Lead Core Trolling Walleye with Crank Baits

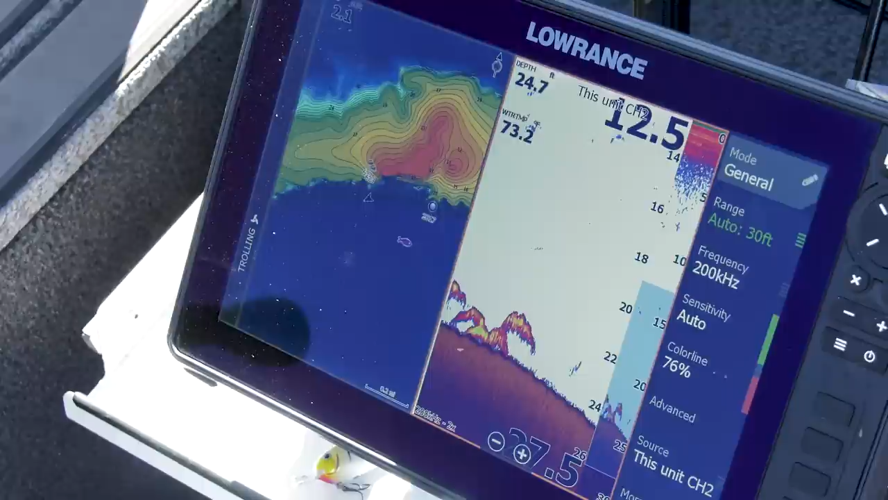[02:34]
On screen: depth 24.7 ft
We're marking a lot of fish in that, well, there's some shallower, but 20 to 24 feet
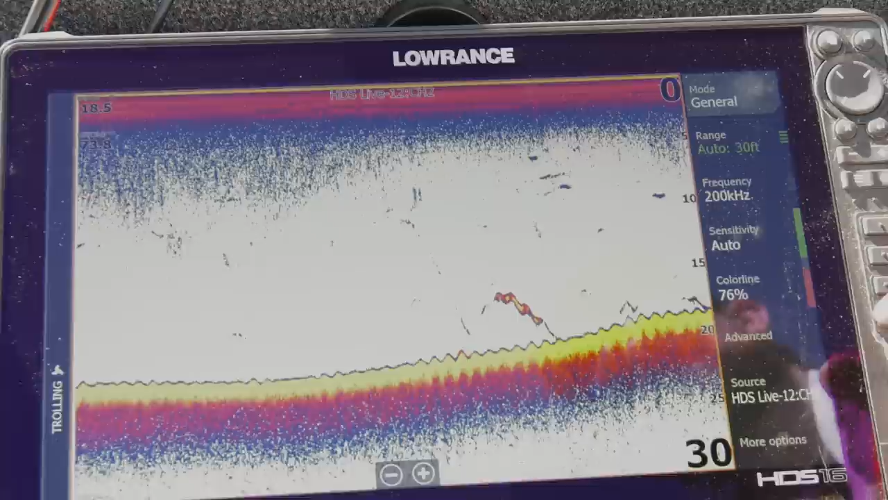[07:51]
And I'm going to just show you how to switch that color palette. You get to your menu bar here on the side. If you have it auto hit, you can just hit your menu button or hit the menu button in the corner. You go down here to more options,
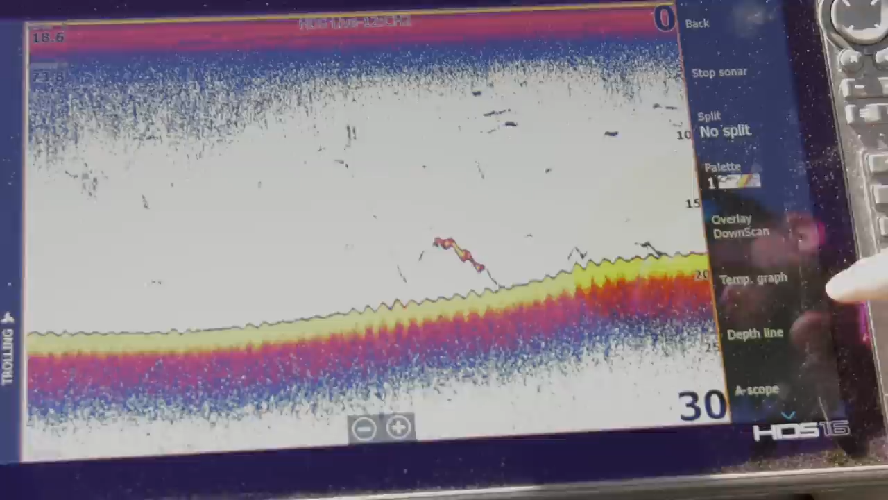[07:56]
more options to stop sonar split, and then you have color palette. You get here and you have lots of different options.
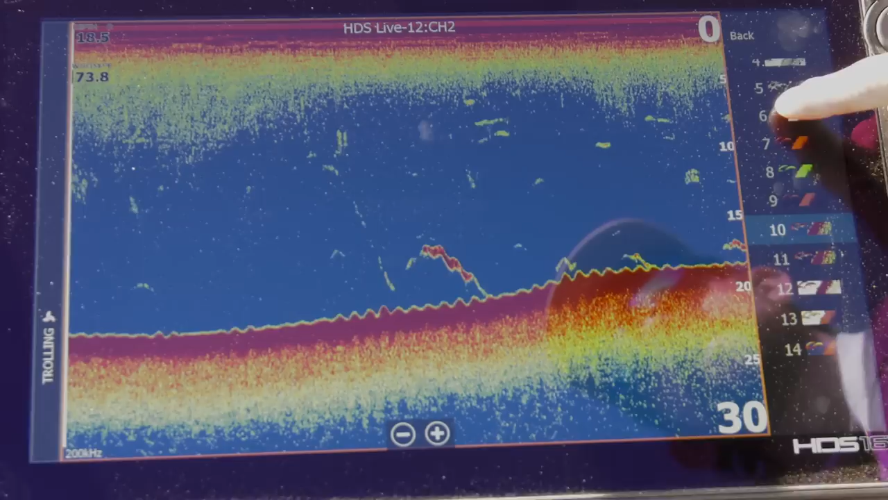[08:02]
There's actually 14 different options. You can pick all sorts of different things.
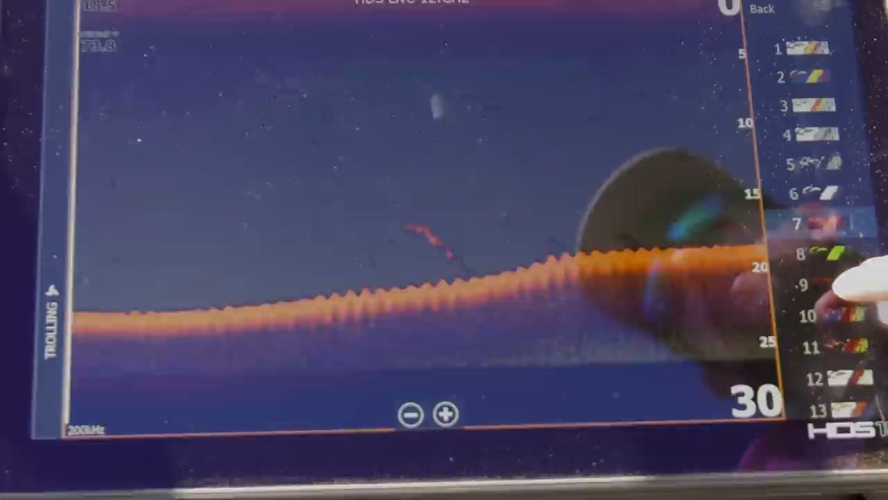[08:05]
I haven't experimented with all of them, but color palette 13 is the one.
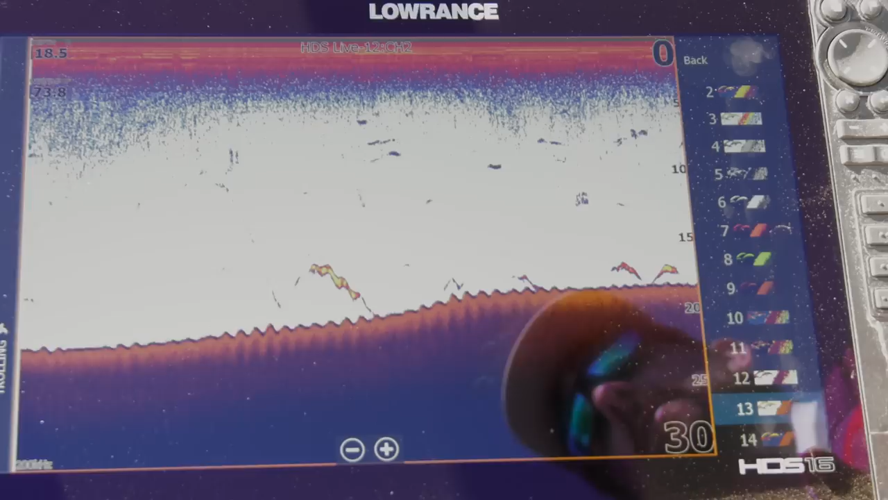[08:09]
And now as we get to that, if you notice when we switch from color palette one,
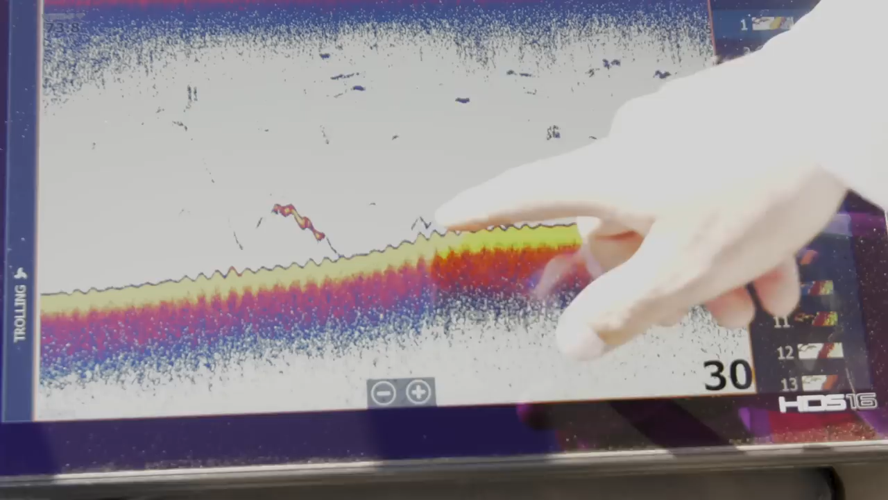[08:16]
it's got yellow in the marks, but then we go here to color palette 13 and you can see a little bit of green in some of those.
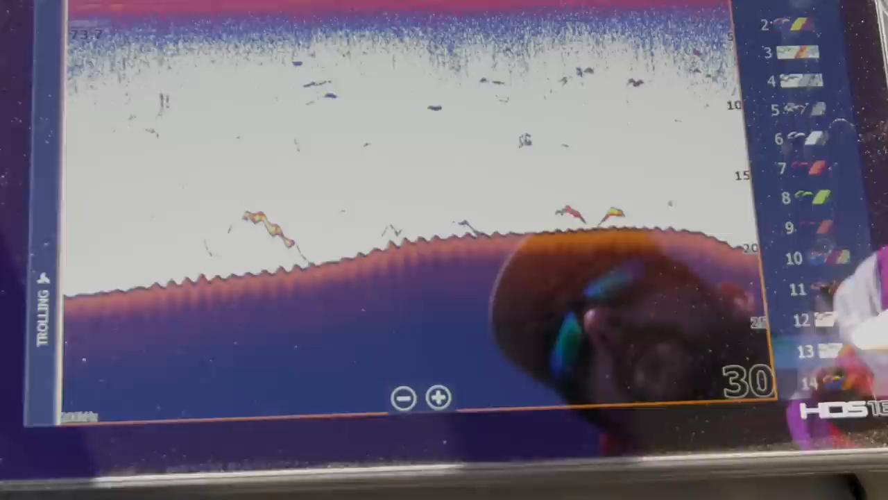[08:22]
And that green is what separates the color palette 13 from color palette one, in my opinion.
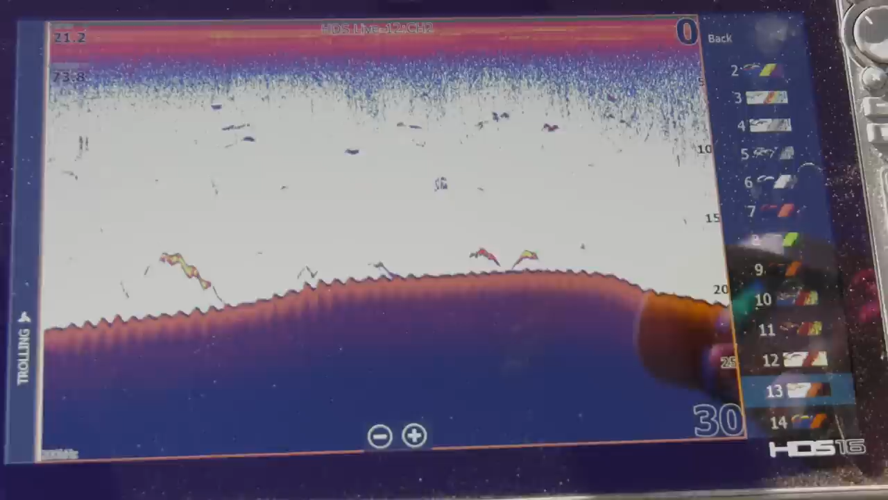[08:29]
When you start getting that green setting and that shows you where some bigger fish are. Just got to adjust your color line a little bit.
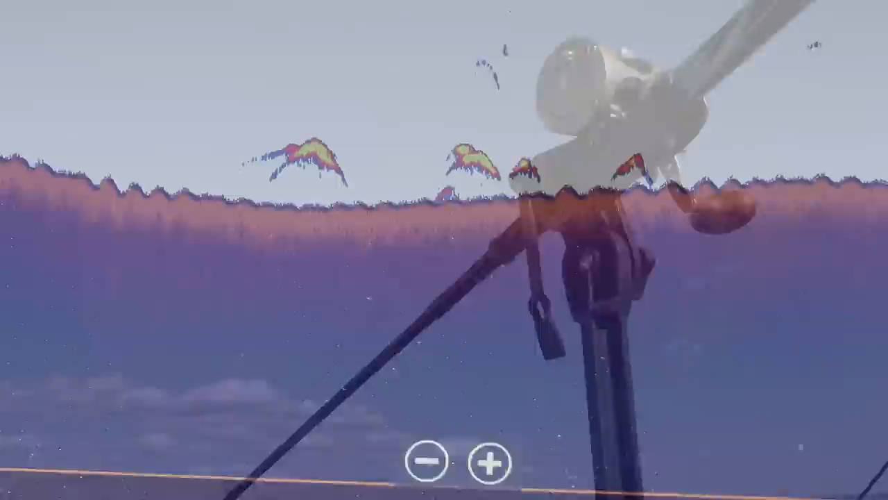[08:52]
So you see here we have some real nice fish showing up on the screen. They're starting to see some green in those marks. And now if we can just get those ones to bite, it would be fantastic.
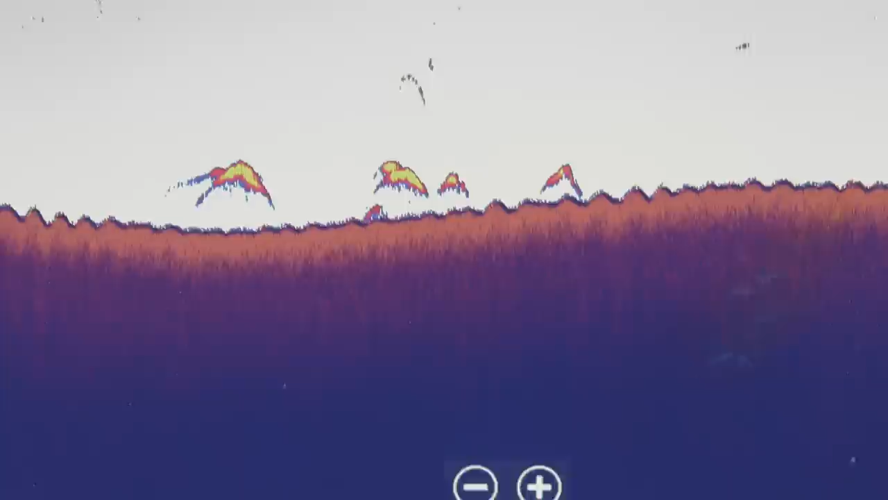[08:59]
But we're starting to see that green in the mark on these fish.
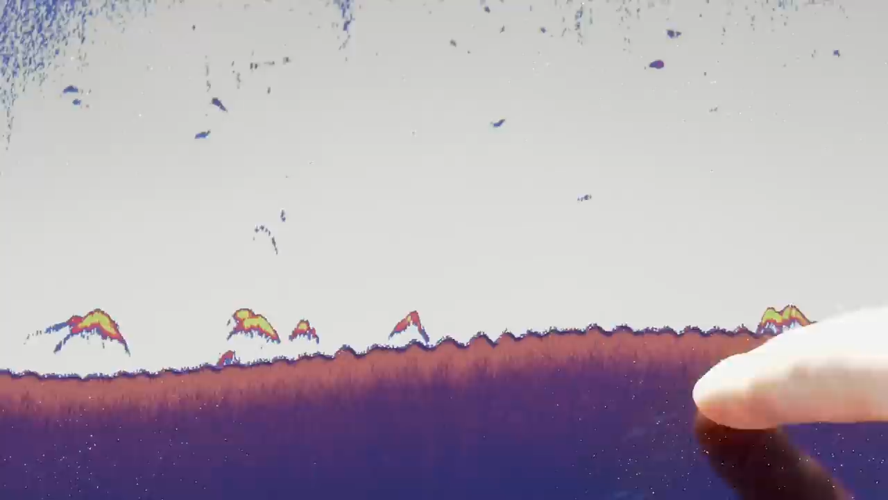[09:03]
If you pan over here to this other one in yellow, you can see yellow, yellow, yellow, but it doesn't give us any separation. Like it just, it's really hard to see that size difference.
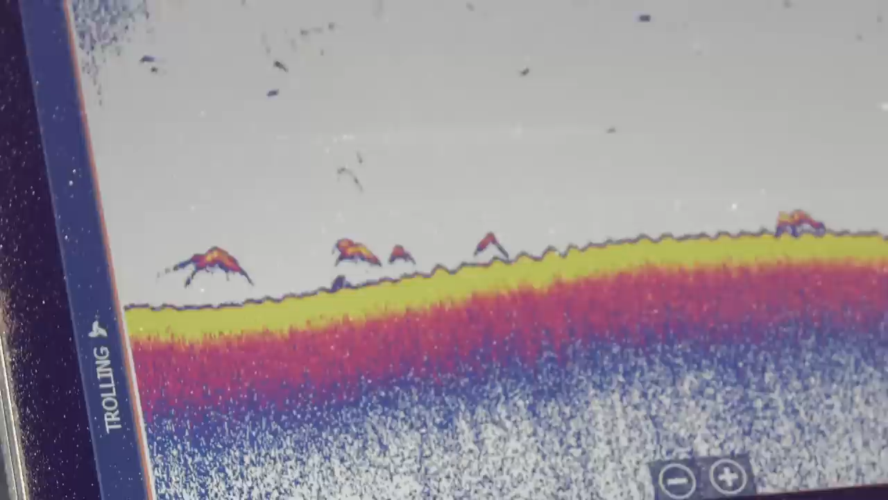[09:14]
Or if we go back here again, this green, you can really see the green. And that's, that's one of the big things. Good fish.